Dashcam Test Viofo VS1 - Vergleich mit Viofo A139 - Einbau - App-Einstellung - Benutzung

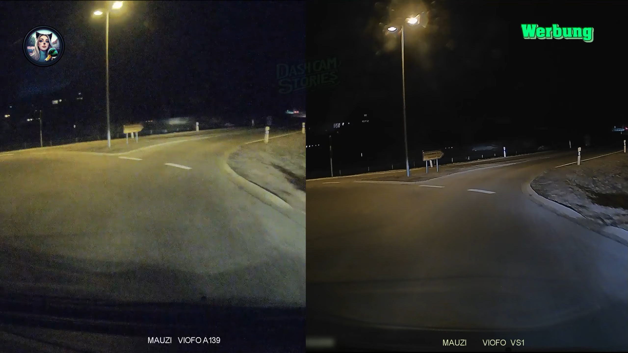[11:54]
Die Nachtaufnahmen fand ich besonders interessant. Ich dachte ja immer, meine Kamera würde ganz gute Bilder machen, aber wenn ich das jetzt mit dem HDR sehe, dann stelle ich fest, dass ich meine Kamera eigentlich in die Tonne klopfen kann. Da erkennt man ja überhaupt nichts und auf der VS1 schaut mal, sogar das Nummernschild wäre lesbar gewesen. Die Bilder kann man fast nicht mehr miteinander vergleichen, auf der linken Seite von meiner alten Kamera ist nur ein Pixelbrei und auf der rechten Seite wirklich gestochen scharfe Aufnahmen.
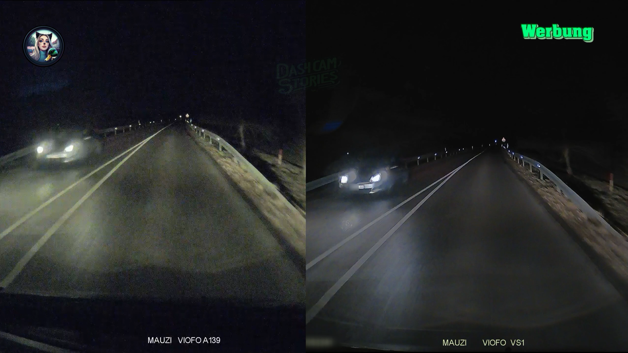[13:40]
Das HDR hat mich ziemlich beeindruckt, sogar im Dunkeln kann man das Nummernschild erkennen, auf meiner alten Kamera kann ich das vergessen.